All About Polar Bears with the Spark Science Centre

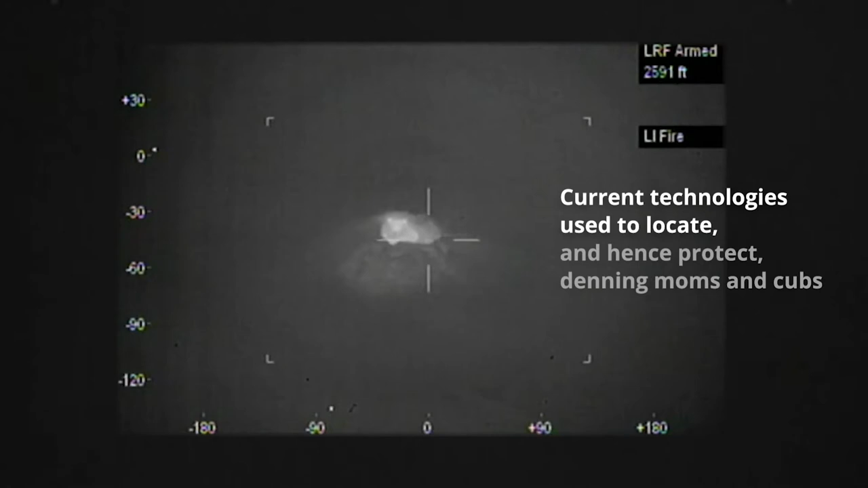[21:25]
We don't always know when polar bears are under the snow, but with this radar, we can put a certain special camera on there and fly over these dens and we can look through there.
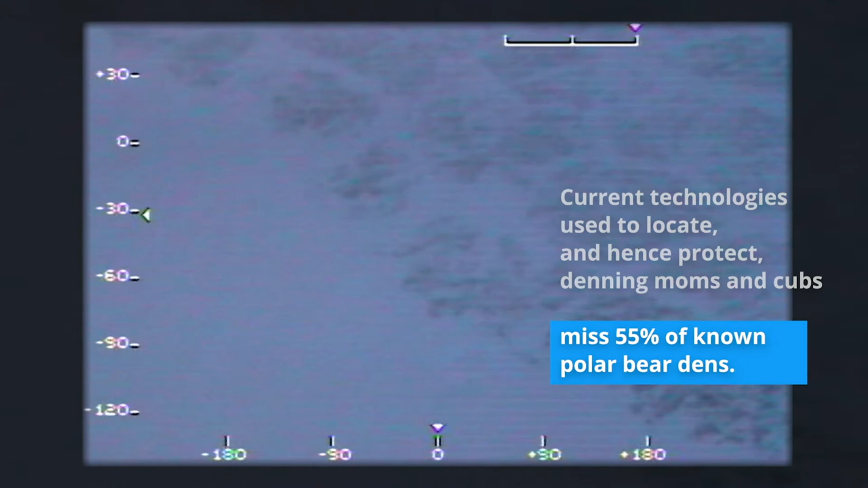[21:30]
So current technology, we miss over half of known polar bear dens,